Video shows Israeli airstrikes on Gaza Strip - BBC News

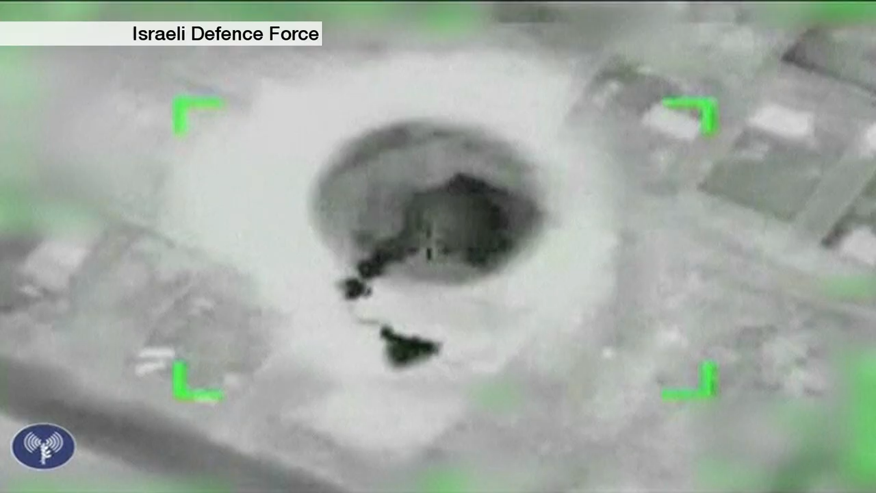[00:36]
the IDF says what it's targeting here are rocket launching sites as well as known militants. But, of course, this is also a residential area.